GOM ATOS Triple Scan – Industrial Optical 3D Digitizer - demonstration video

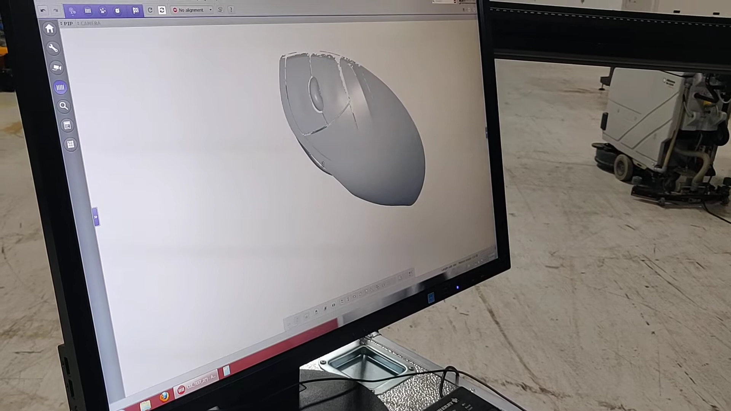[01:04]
Flip it over, you can see the bottom side. See all the 3D values.
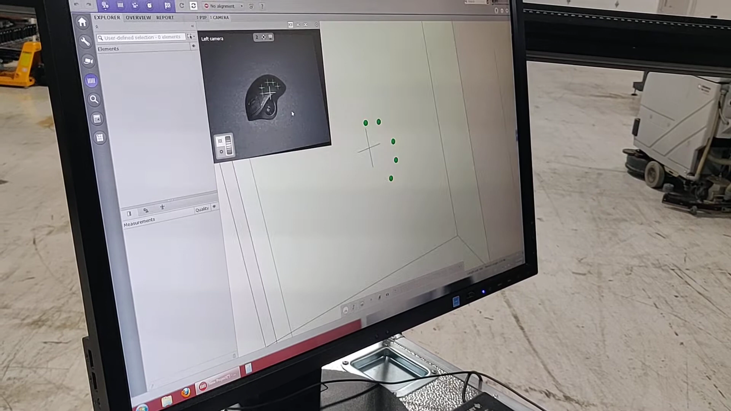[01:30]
Now, so it's showing us a left view. This is the measuring space. The five dots here. Those are my fiducial marks.
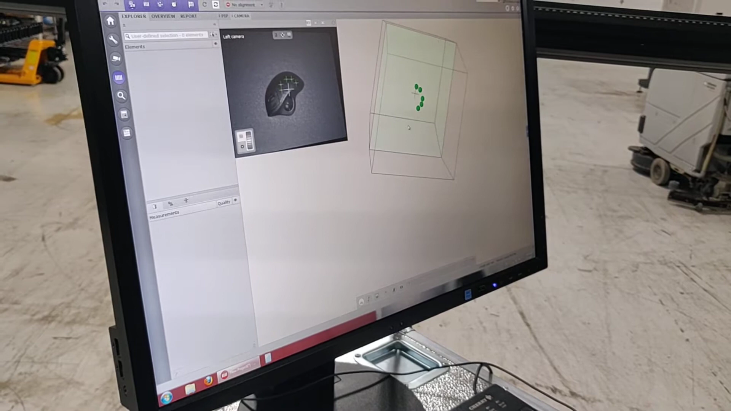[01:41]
Or they call them measuring targets. That are on the, you can see how it's identified them on the unit here. We're going to turn on both cameras. So you can see the five fiducial marks.
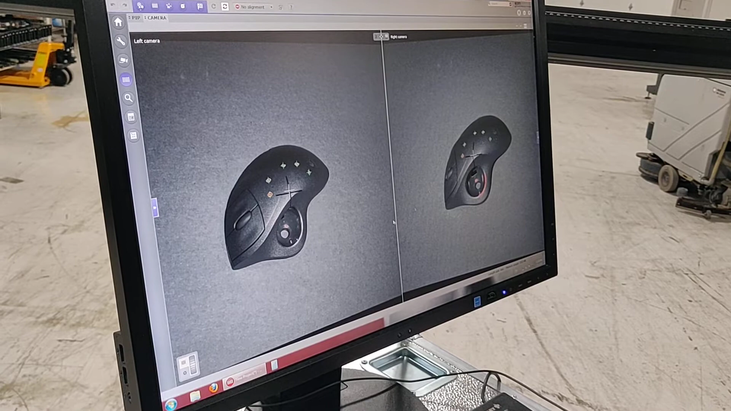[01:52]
And we're going to start taking scans. We have a manual pointer here that is wireless so I can take scans while I turn the unit.
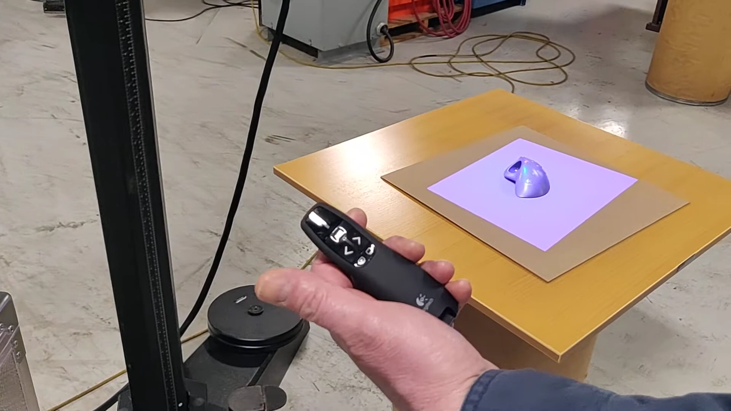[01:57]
So we're going to take a scan. That's the noise.
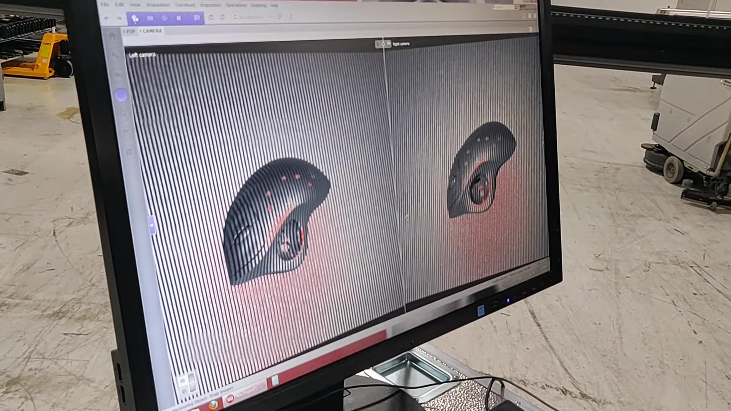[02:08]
We're going to shrink this down so you can see it gather the images as it scans. That's the very first scan.
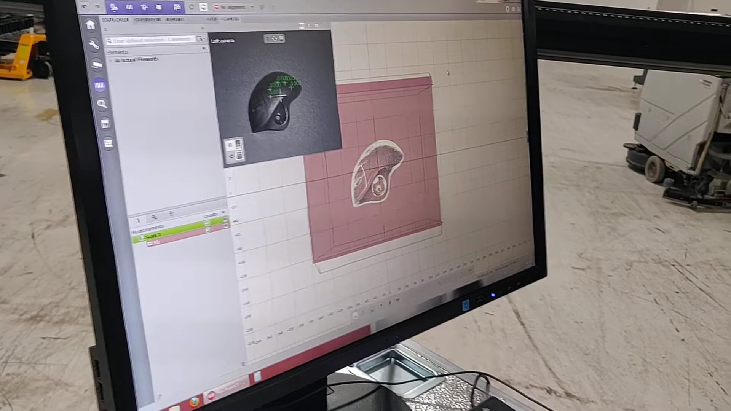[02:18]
And then we're going to take several more. Just going to turn the unit.
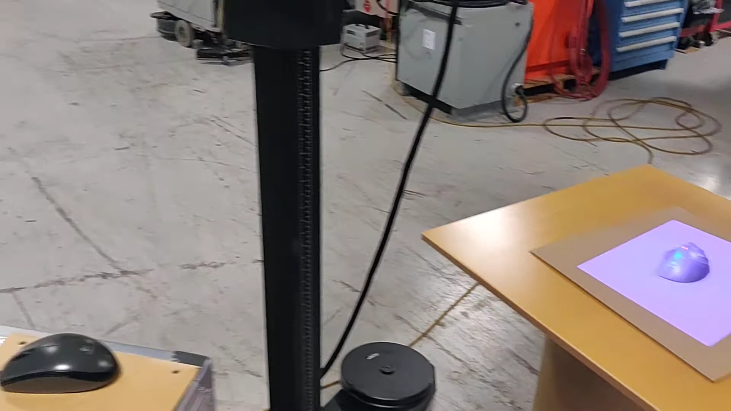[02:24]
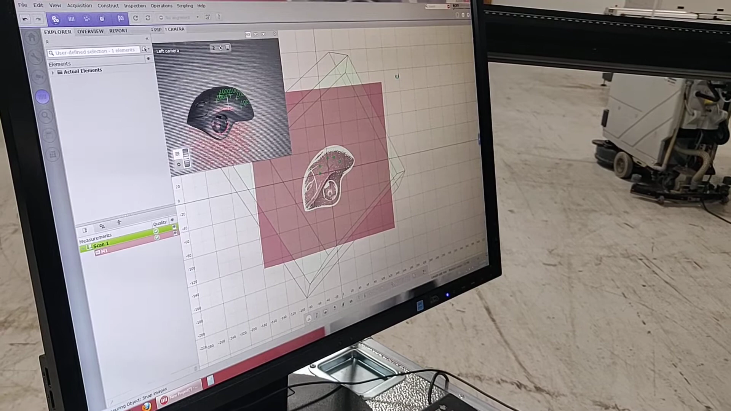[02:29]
We can go back to the full view. We can do it.
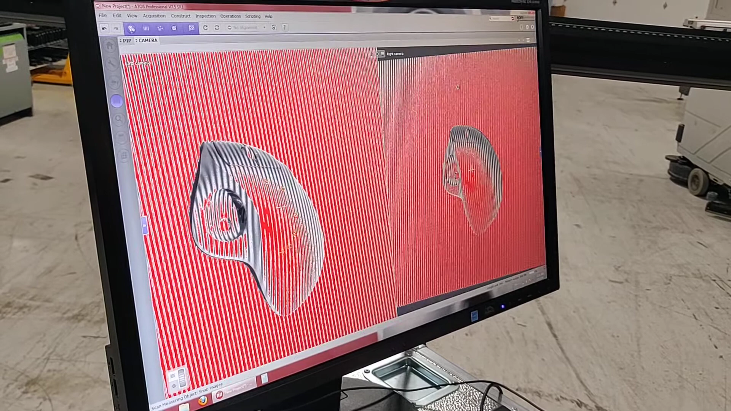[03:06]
You can see it's starting to stack the data.
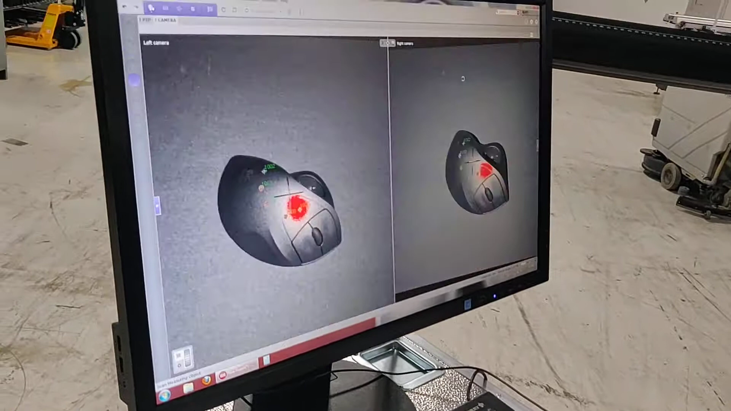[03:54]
Now we're doing these all at a fixed angle. To get some of the further details on the part, we would probably have to adjust the angle, but this is just a demonstration.
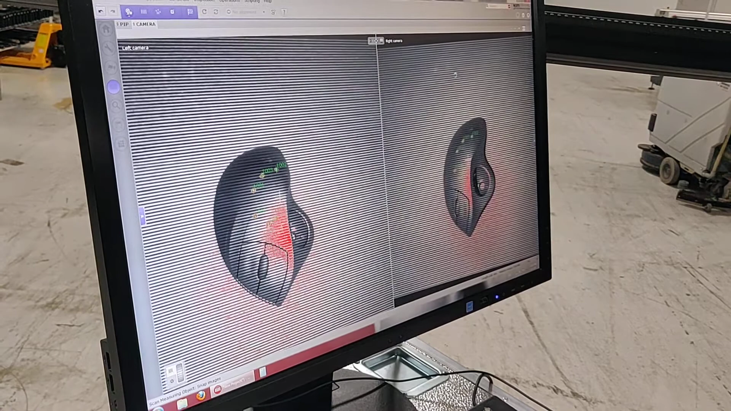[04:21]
We'll do a few more and then we'll process it.
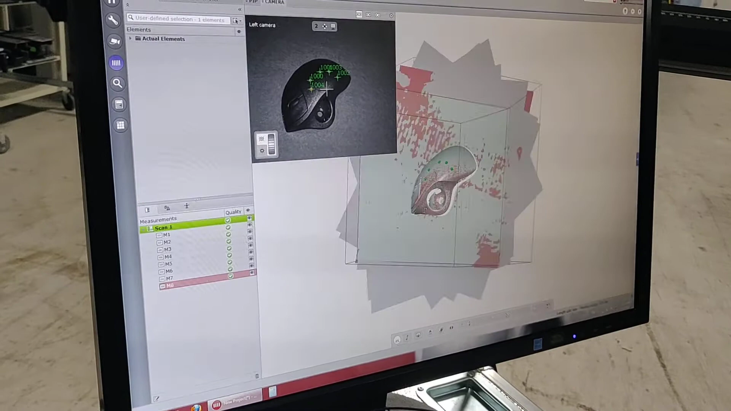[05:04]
the unit knew we were turning it, so it changes the, its place in space.
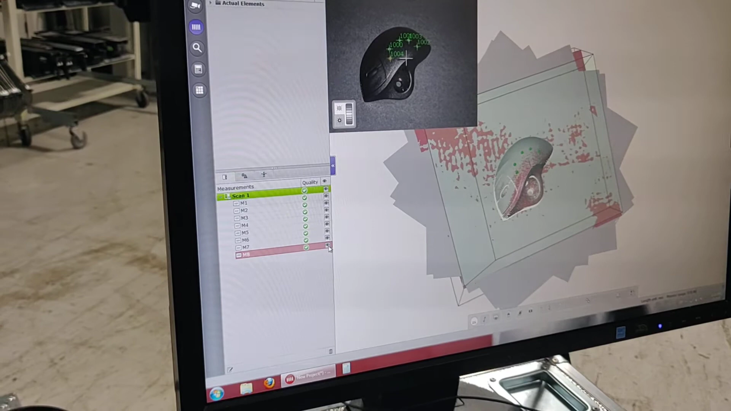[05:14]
We're going to drop out this background, we're going to turn off all these other views, get down to our first scan,